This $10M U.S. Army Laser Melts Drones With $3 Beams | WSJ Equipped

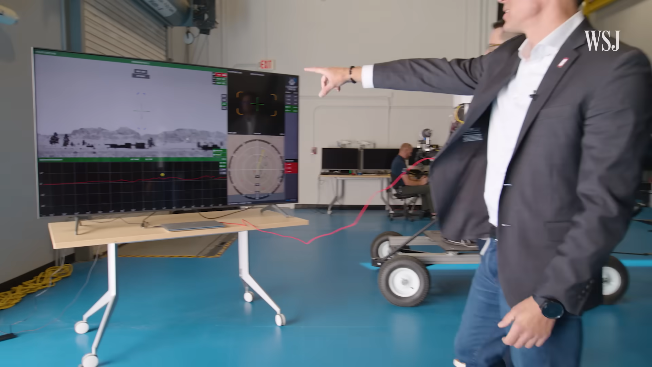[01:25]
The right houses an AI program that locks onto drones over two miles away, like this drone flying at over 45 miles an hour.